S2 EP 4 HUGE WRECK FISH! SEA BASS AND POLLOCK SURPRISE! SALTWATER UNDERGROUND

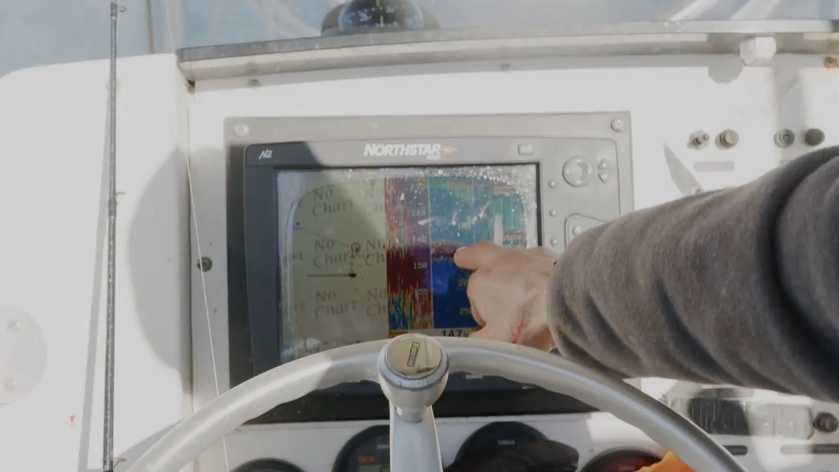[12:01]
This is the low part of the wreck right here. Coming onto it nicely now.